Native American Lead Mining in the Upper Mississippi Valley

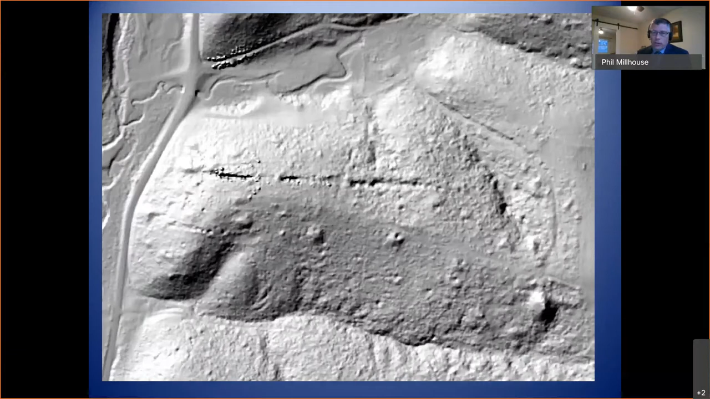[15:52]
You can see the long trench of the Meskwaki mine and you can see the hillside peppered with depressions which are the later um American American prospects. These are additional pictures that show you the extent how large this mine was.